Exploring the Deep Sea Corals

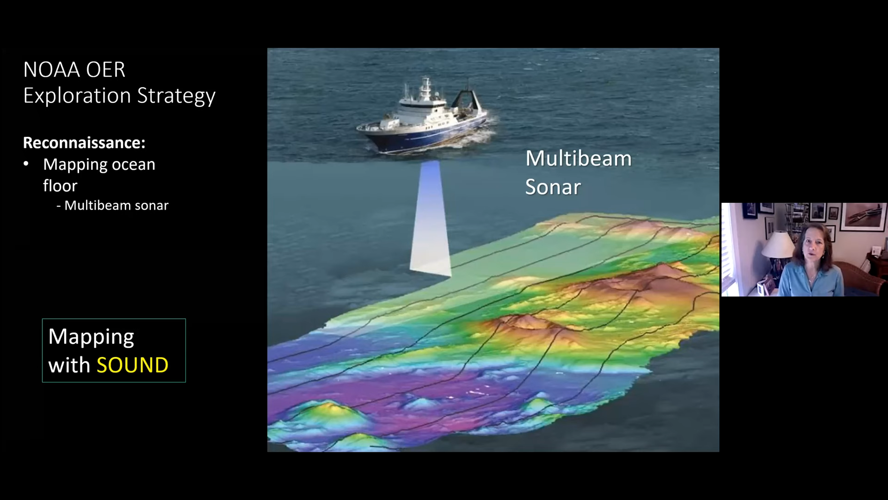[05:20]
more information from these maps along with just the depth. So that's the first step. We have to have good maps so we can choose locations where we want to explore specifically because we can't explore the whole seafloor for shore. So we use these remotely operated vehicles or ROVs from the NOAA ship Okeanos Explorer.
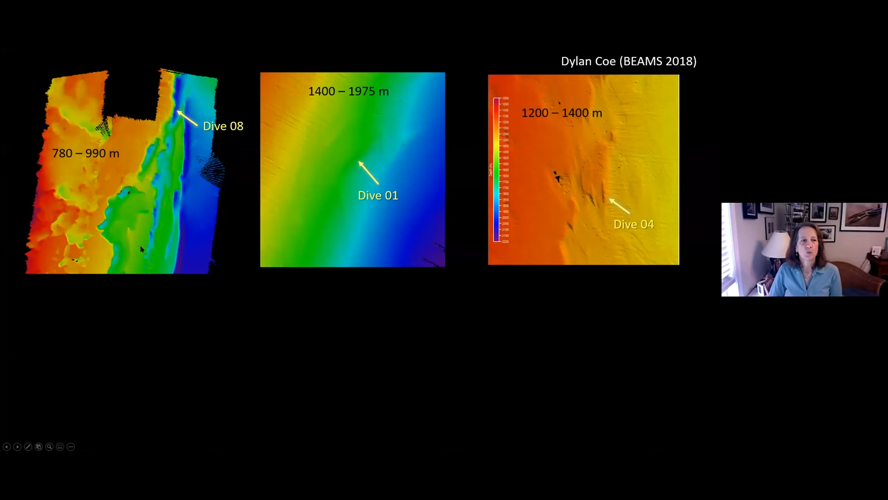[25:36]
So these are three sites that we had just mapped. And we schedule the dive to go up. And we have already chosen these sites because we think there are rocky exposures using other technology I'm not going to talk about.
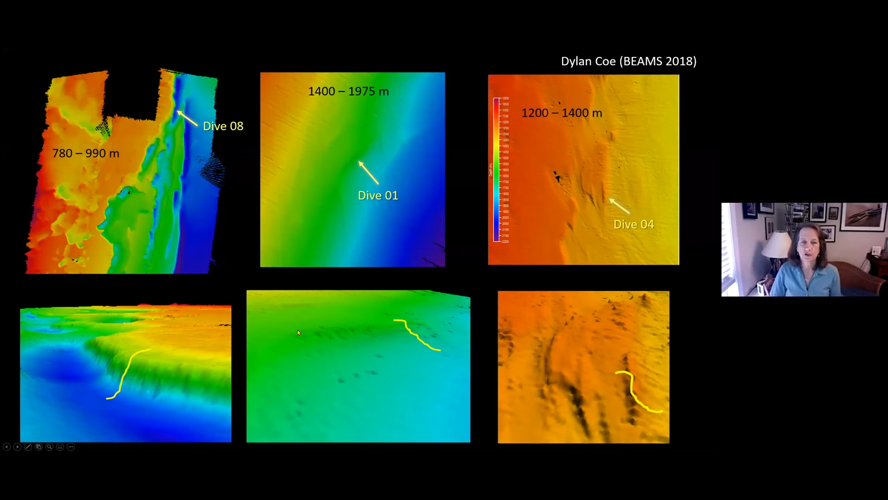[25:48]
I'm going to show you video from this particular dive. So we're in the range of about 1300 meters water depth. When the D2 first lands, it's usually not on a rocky area.
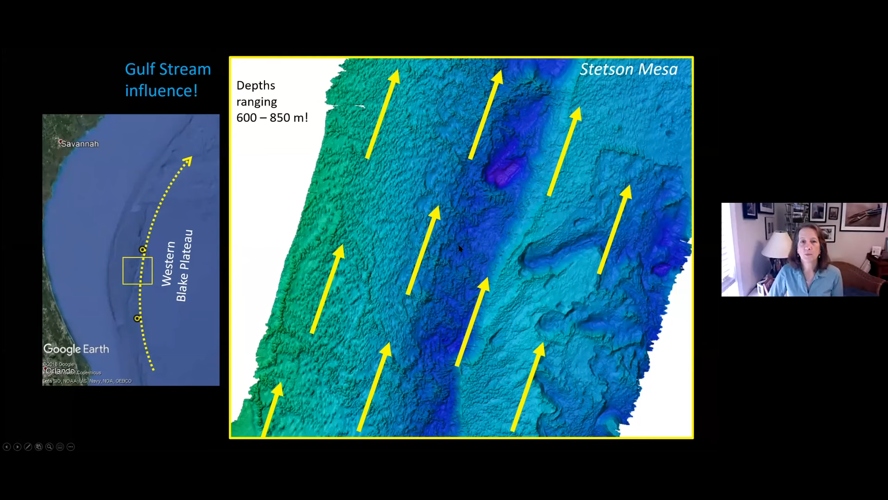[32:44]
You have to have safe conditions. But we were able to dive down onto some of this. This is affectionately known as Million Mounds or Stetson Mesa, but it is the western part of the Blake Plateau. So to pick our dive site, we used our multi-beam map imagery.
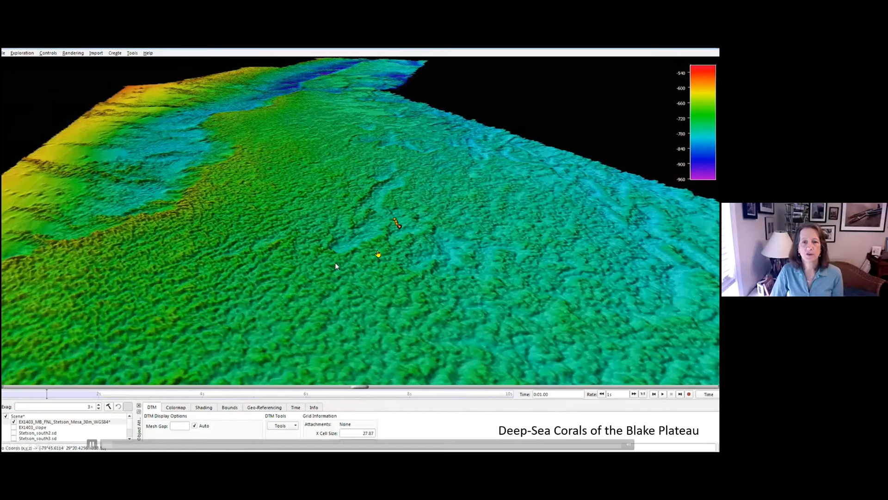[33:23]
You see we don't cover much area on one dive.
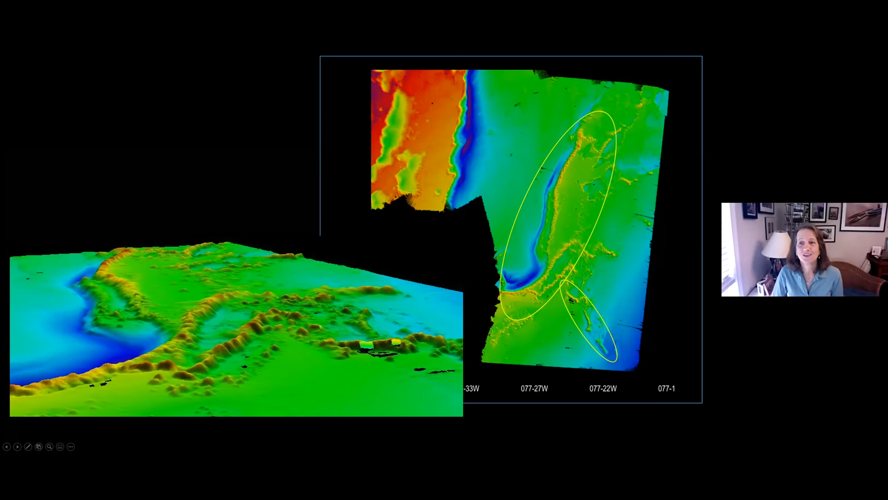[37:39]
And they were able to dive on this section of the region that we had just visited. And Cheryl was just thrilled because they found, as hypothesized, that all of these were individual deep sea coral mounds. And there's the Alvin.